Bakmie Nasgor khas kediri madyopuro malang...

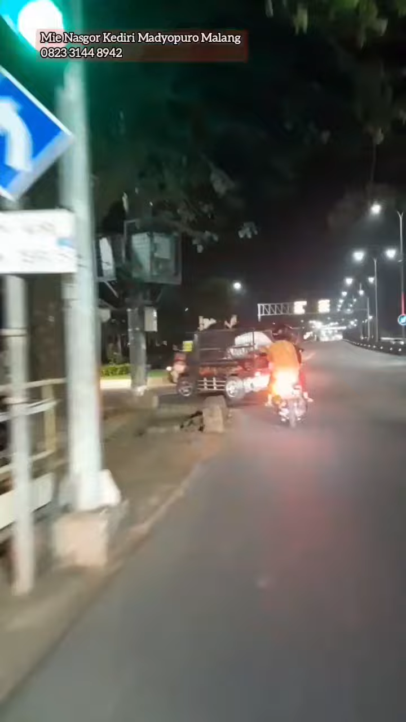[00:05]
Hai Lidan Naskor Kaskediri Matyopuro Malang nah dari perempatan tol Matyopuro kita ke utara Bro tidak jawabkan
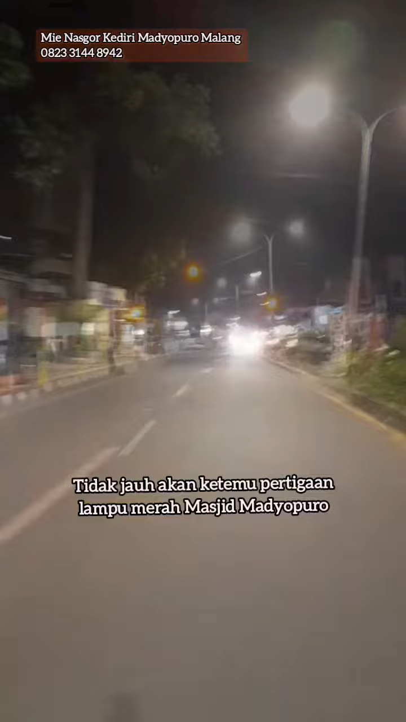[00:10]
ketemu pertigaan masjid 50 meter sebelah kanan siap-siap itu lokasi